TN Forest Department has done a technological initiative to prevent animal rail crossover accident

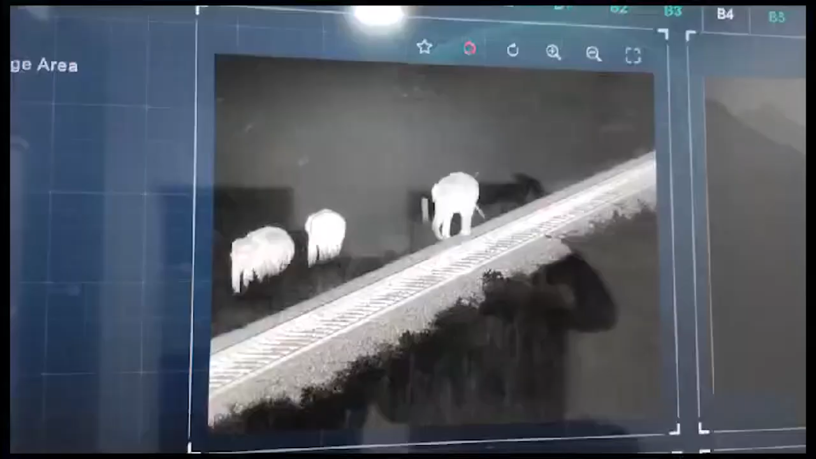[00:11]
It's an AI based surveillance mechanism set up by Tamil Nadu Forest Department which has started recording elephant movements on railway tracks in pilot project mode in Madhukarai at Coimbatore.
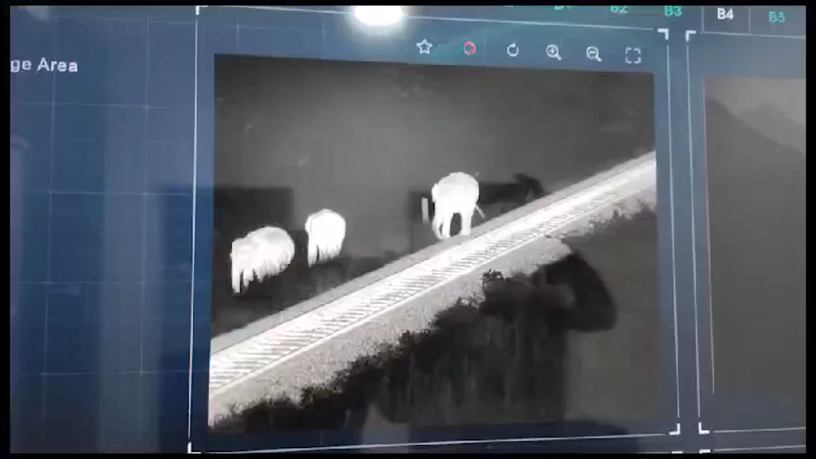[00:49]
The surveillance system has 12 towers fitted with both
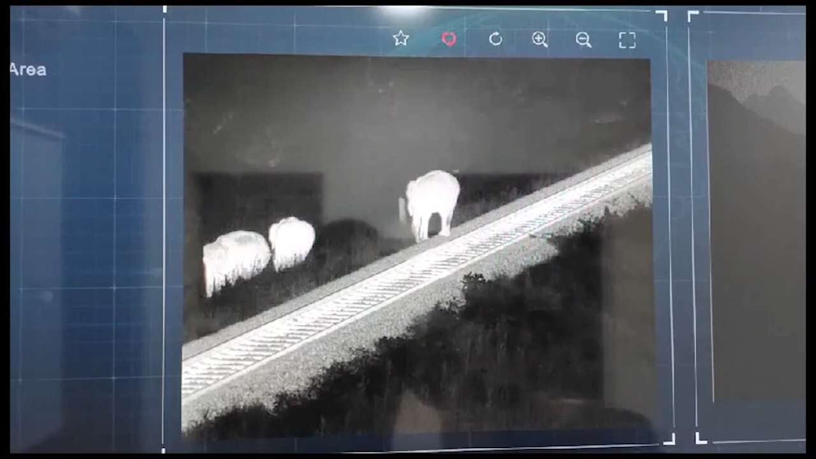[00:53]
thermal and normal cameras installed at strategic locations along the railway track for early detection of animal movement.
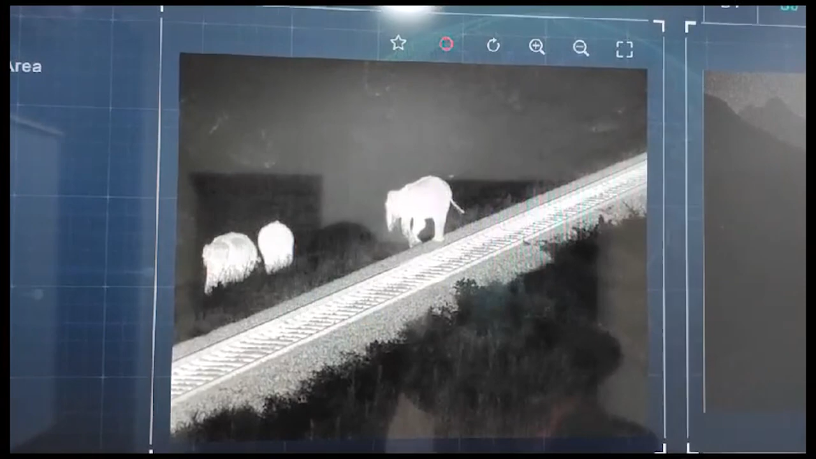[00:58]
The sensed data is automatically transferred to the control room setup on the site that process the data collected from the field on real-time basis and alerts local pilots through calls and SMS.